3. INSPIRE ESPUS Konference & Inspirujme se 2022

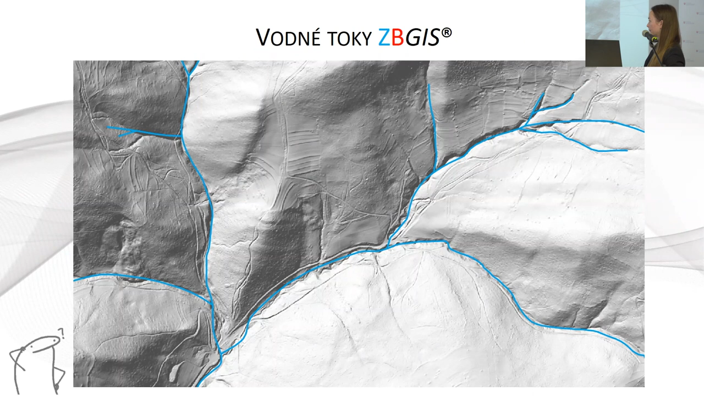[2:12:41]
ktorý poznáme momentálne aj z geoportálu smatového klienta.
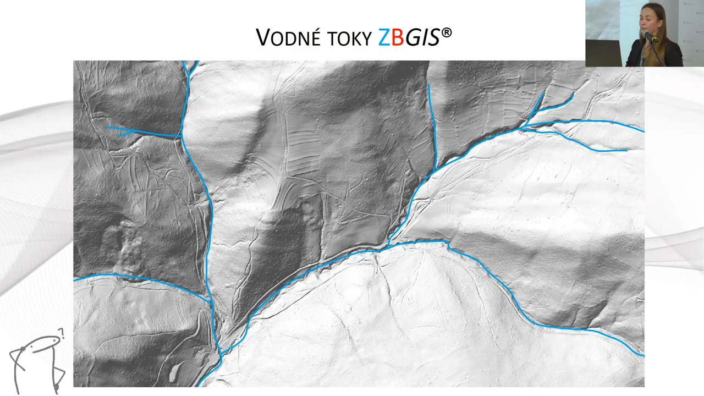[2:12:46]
Čiže tie rozdiely sú dosť zretelné. A pomocou nástrojov Argis Pro Hydrology sme vygenerovali spádnice.
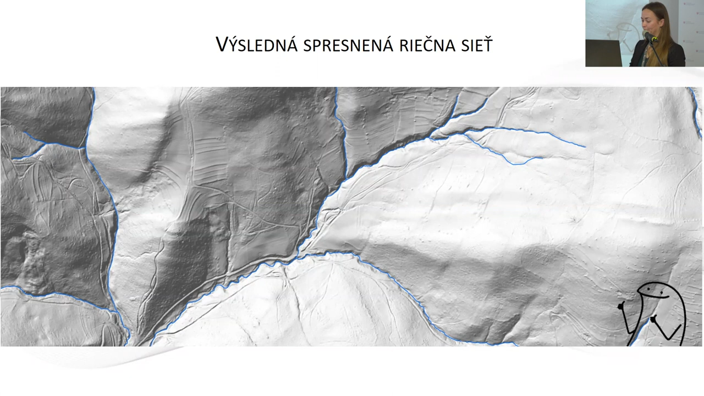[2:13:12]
aj som trošku znázornila, že o aké rozdiely tu ide alebo aké zmeny tak radovo asi moc nevidno, ale ako tých 20-40 metrov sa to určite posunulo.
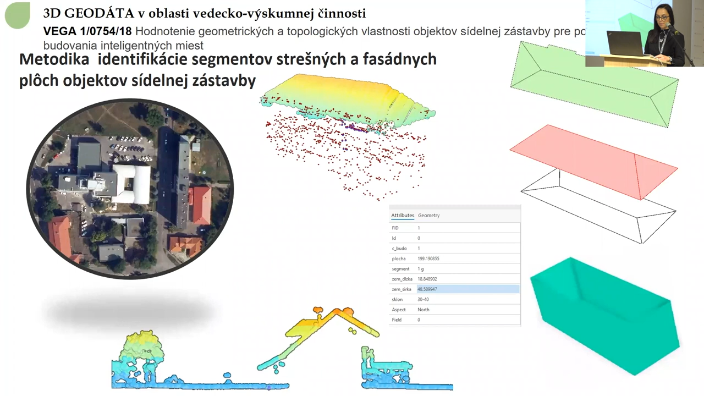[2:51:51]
Súčasťou tejto metodiky je aj algoritmus pre extrakciu ohraničenia vonkajších a vnútorných segmentov všetkých strešných ploch a fasádnych prúkov. Navrhnutý metodický prístup zohľadnil aj samozrejme, že limitné podmienky pre určenie dopadu slnečného žiarenia. Objekty sídelnej zástavby sú doplnené aj o ďalšiu širokú škálu grafických a negrafických informácií a tým nám otvárajú priestor pre detaľnú tvorbu 3D modelov a spracovanie širokého spektra priestorových informácií.
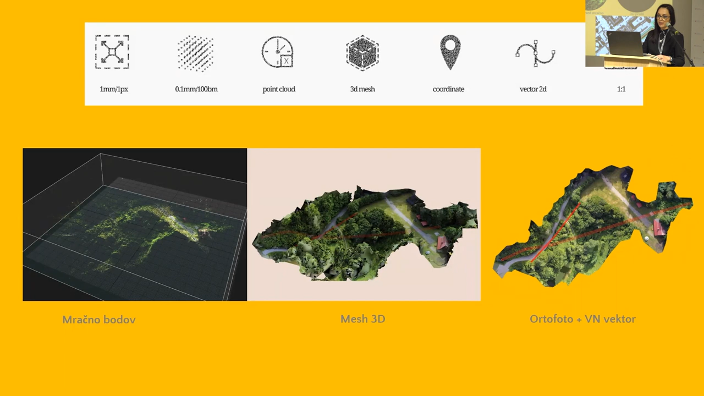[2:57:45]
ktoré môže byť doplnené alebo ofarbené ortofotomozaikou, môže ísť o výsledky 3D point cloudu, ktoré už predstavujú klasifikované mračnou modou, môže ísť o 3D profily a ďalšie derivaty, ktoré z týchto 3D big data vieme odvodiť a konkrétne v súčasnosti už to odznelo aj dnes viackrát. Sú to produkty, ktoré na dennej báze využívame a vlastne bez nich by sme si priestorové analýzy a dokumentáciu priestora okolo nás nevedeli ani predstaviť, že sú to nám veľmi dobre známe digitálny model terénu, digitálny model povrchu.
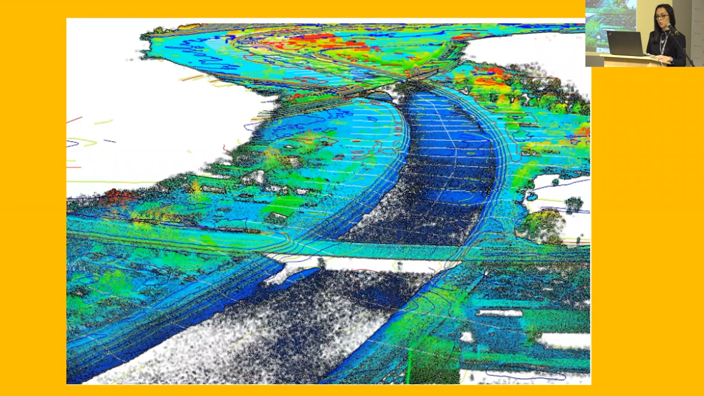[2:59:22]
pretože na tomto slajde vidíme detálny pohľad na prezentáciu stupných dát, ktoré tvoria ten koncepčný základ dvoch úrovní hydrodynamického modelovania a to v 1D a 2D.
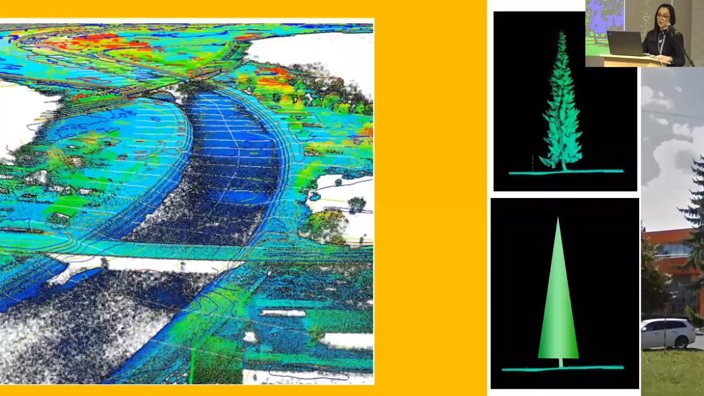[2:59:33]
Zároveň naše aktivity sú veľmi späté alebo prepojené aj na pasportizáciu zelenie.